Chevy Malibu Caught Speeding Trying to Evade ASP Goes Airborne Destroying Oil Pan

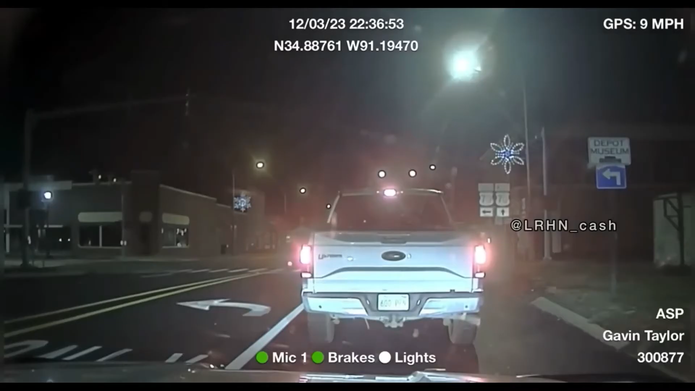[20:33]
He hasn't been able to keep it in the same lane. Almost rear-ended that car. 33-4 City, 1024. 33. Main Street in Brinkley, here at the shelter, Kansas 600 Paul Frank Moore. 600 Paul Frank Moore. It's a silver F-150.
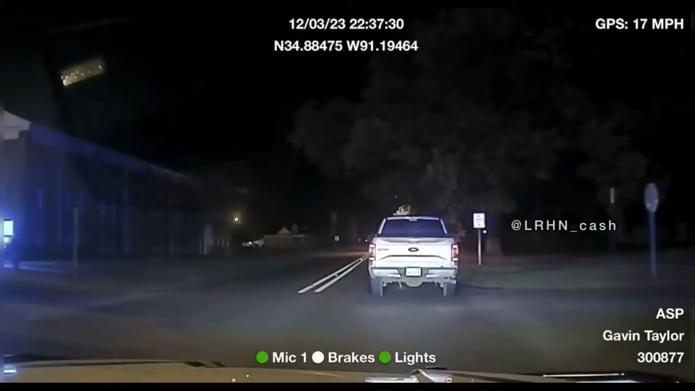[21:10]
I'm 1037. He's taking off with me. He almost hit a light bulb.